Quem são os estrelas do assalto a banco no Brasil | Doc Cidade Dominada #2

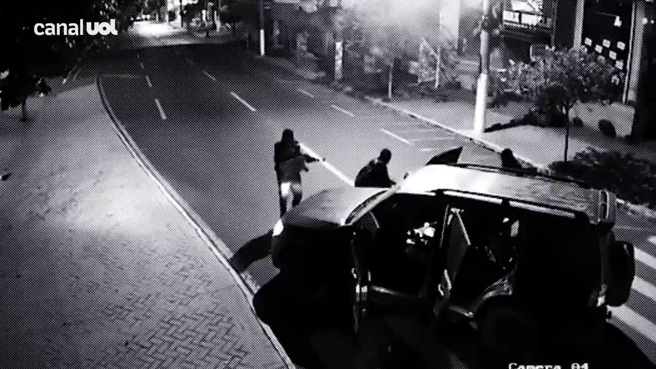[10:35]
Eles entram especificamente quando já está dominada a cidade e aí eles atuam fazendo as explosões para retirada de dinheiro.
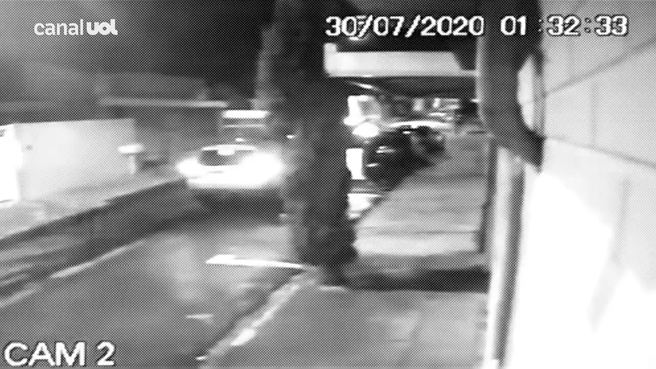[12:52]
Ainda não sabem o que fazer. O primeiro desce do veículo. Esse indivíduo que está dando tiro para cima aqui, está dando tiro a esmo. Não consegue sair. Aqui é um momento de nervosismo deles. Quase morrem atropelados aqui. Um dos veículos bate no outro. Tentam recuar, tentam fazer manobras. Não sabem o que fazer. Estão com medo mesmo. Estão fugindo. Indivíduos do carro da frente fogem também. E todos abandonam os veículos. O primeiro carro é o mais importante.
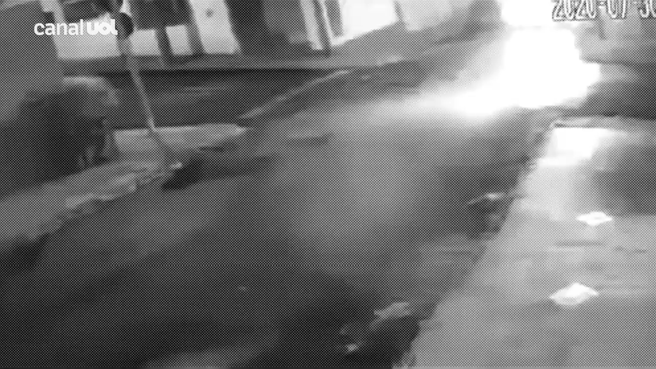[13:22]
A polícia diz que Giannichini e um dos gêmeos estavam nesse veículo junto com a maior parte do dinheiro roubado. Ele conseguiu escapar virando à esquerda, que era o único trajeto possível. Eles não sabiam de onde vinham os tiros. A pé, escorados na parede, estavam apenas dois policiais da rota.
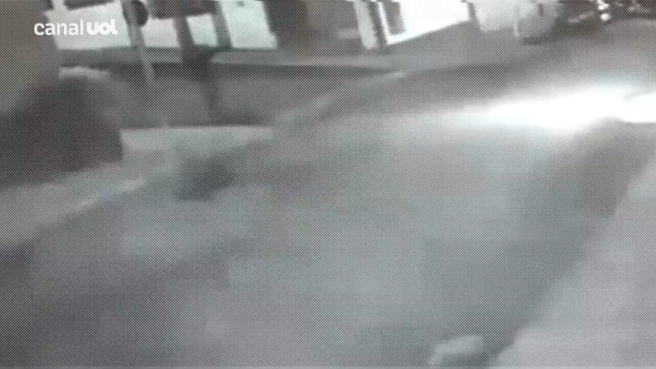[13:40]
Foram eles que conseguiram parar todo o comboio.
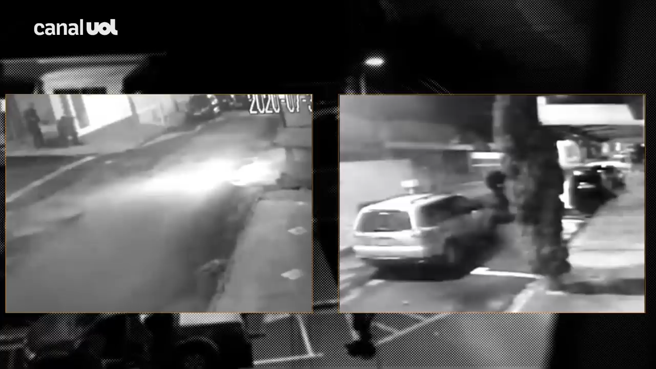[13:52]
No carro abandonado na rua, os criminosos deixaram armamento de grosso calibre. E tudo o que a polícia conseguiu recuperar de dinheiro desse roubo.